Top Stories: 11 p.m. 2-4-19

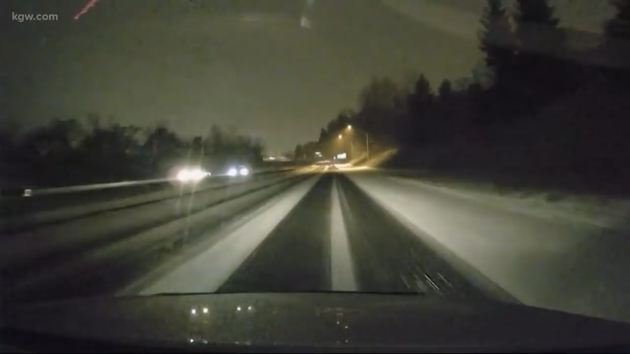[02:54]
We've hit a few slick spots on the road because the snow is really starting to stick here on Highway 14. We also saw a car turned the wrong way in a ditch on the side of the road. Crews have since cleared that. We don't know if that was weather related, but things are getting a little bit slick out here. Earlier this evening, I spoke with the Portland Bureau of Transportation and the Oregon Department of Transportation about what crews are doing tonight to combat icy conditions. Well, we have all of our salt and de-icer crews, so everyone's out. And then tomorrow morning, early tomorrow morning,